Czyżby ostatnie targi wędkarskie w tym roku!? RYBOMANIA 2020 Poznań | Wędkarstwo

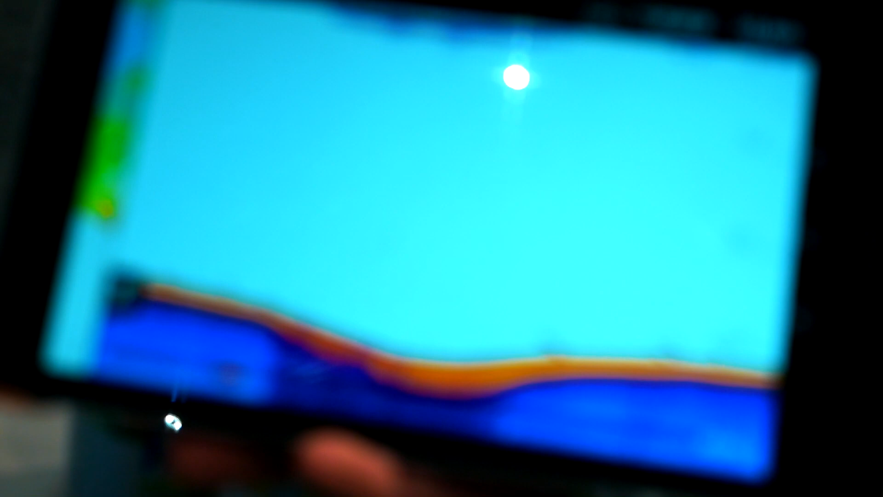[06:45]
Jesteś pewny, że to sandacze? Tak. No ja mówię.
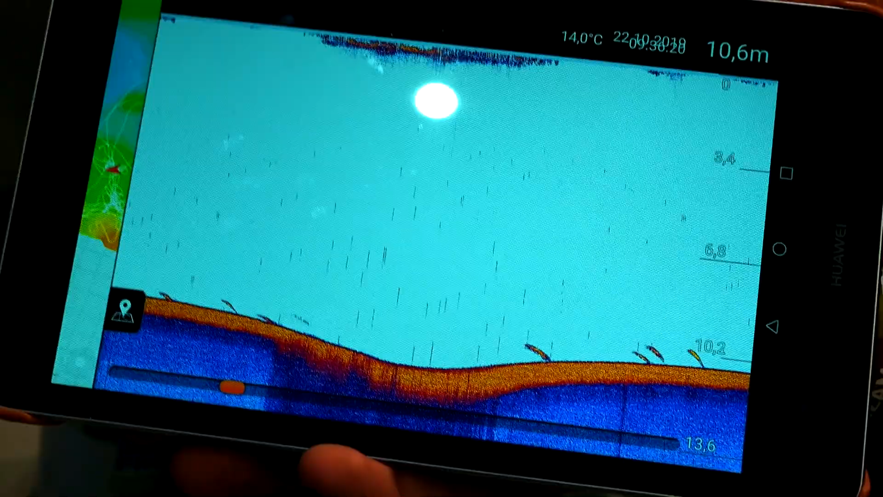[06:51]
On screen: depth 10.6 m, water 14.0°C
Dużo szerzej stoją niż inne ryby, nie?